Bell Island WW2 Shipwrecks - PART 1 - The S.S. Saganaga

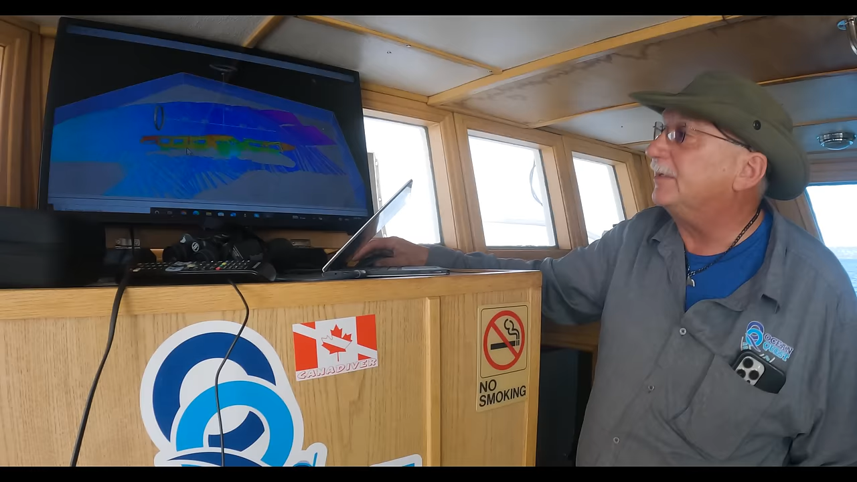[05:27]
At the deck level, we're at 70 feet, right to the mud is about 100 feet.
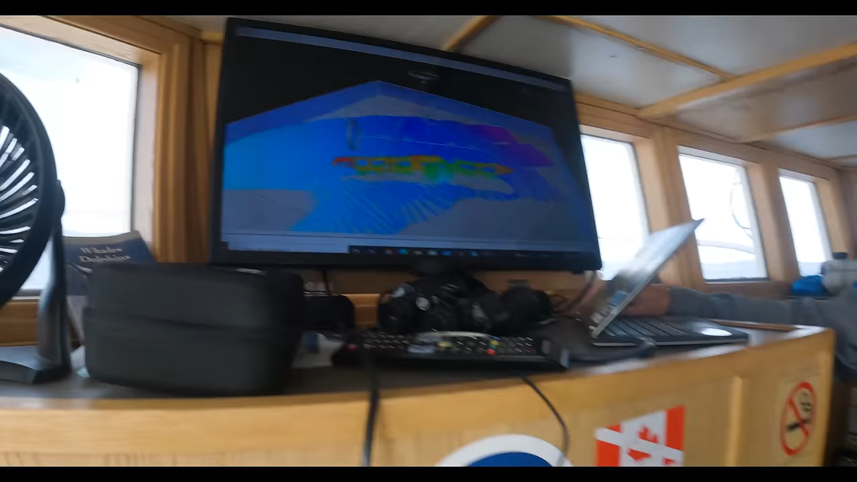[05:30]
Some interesting things to see on this one,